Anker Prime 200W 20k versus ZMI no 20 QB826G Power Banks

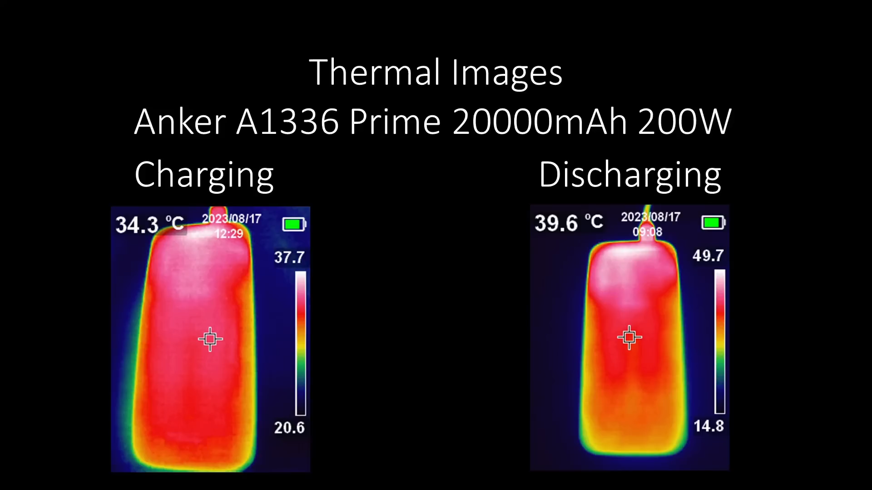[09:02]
The charging temperature was more reasonable, but that is because it throttles pretty hard to about 50 watts after a few minutes. It does 100 watts of input, but not for very long, so you'll be able to get maybe 10 to 15 percent of the charge at 100 watts, then it drops to 50 watts or so. The ZMI thermals look very similar. This is at 100 watts of discharge. It gets warm, but not too warm. The charging power is a little higher, but basically linearly tapers from the beginning to the end,
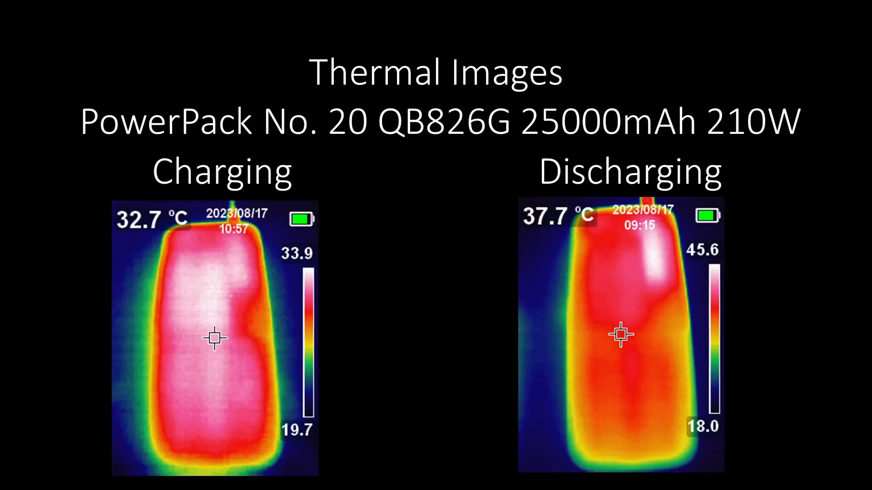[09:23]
so you don't really get a fast boost of charge from this device. In terms of value, these end up on the lower end of the scale.